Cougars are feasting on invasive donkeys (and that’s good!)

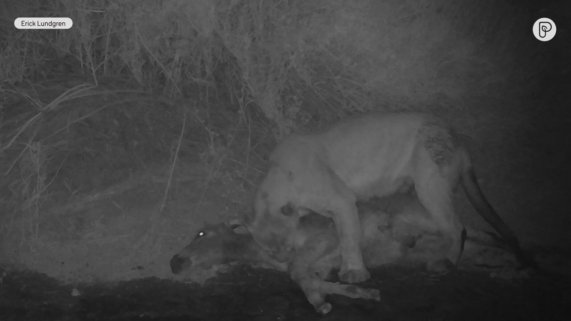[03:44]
It was very surprising and reassuring that mountain lions actually were hunting them. Well, it was thought they don't have any natural predators. Until Dr. Lundgren snapped these trail cam images of the Death Valley donkeys becoming cat food.